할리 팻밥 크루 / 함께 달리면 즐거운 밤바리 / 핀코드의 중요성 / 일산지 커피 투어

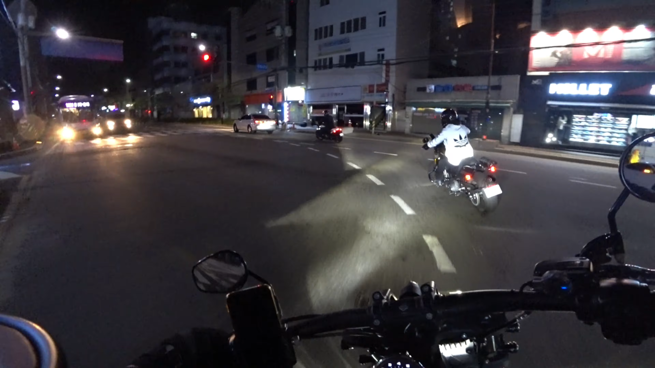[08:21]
날씨도 오늘 크게 춥지도 않고 바람도 안 불고 밤바리 하기 정말 좋은 날씨네요. 와, 왔다. 달도 밝다.